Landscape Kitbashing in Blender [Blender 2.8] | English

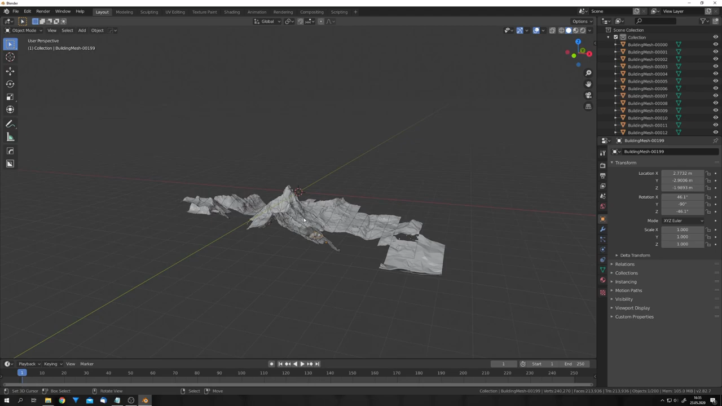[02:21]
And now, you can see that our mesh is loaded, and we have the Matterhorn in our 3D scene.
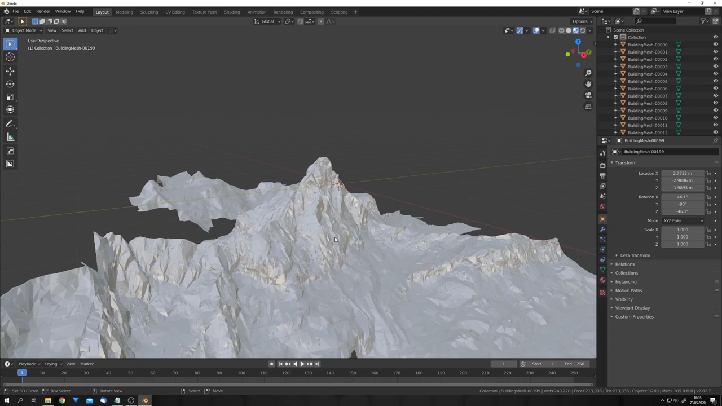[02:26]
Also, if we go to Material Preview, you can see that all the materials are there.
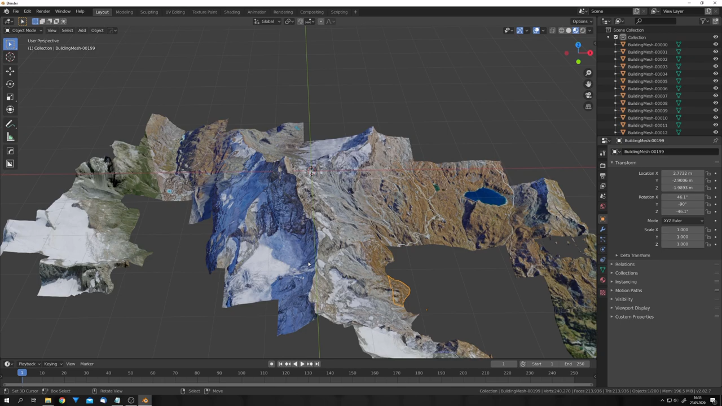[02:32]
Now, the one downside to this technique is, that all the lighting is baked in. You can clearly see all the shadows of the Matterhorn in the texture. You might be able to delete this mesh with Aggiesoft Delighter,
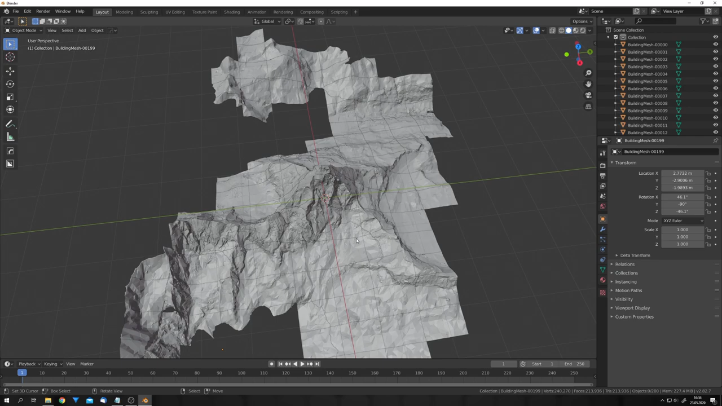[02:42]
but this is nothing I have played around with, so this is up to you. Now, let's clean this up a little bit. You can see that this mesh was imported in these rectangles.